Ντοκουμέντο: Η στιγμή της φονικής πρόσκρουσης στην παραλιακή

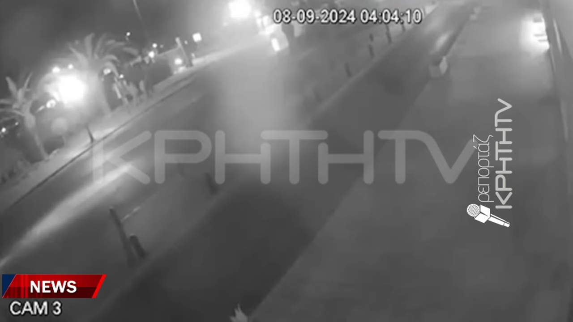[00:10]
Η στιγμή της μοιραίας σύγκρουσης για τον 39χρονο στο Ρέθυμνο, όπως καταγράφηκε από κλειστό κύκλωμα τηλεόρασης. Θρήνος στο Ρέθυμνο για το χαμό του 39χρονου Γιάννη.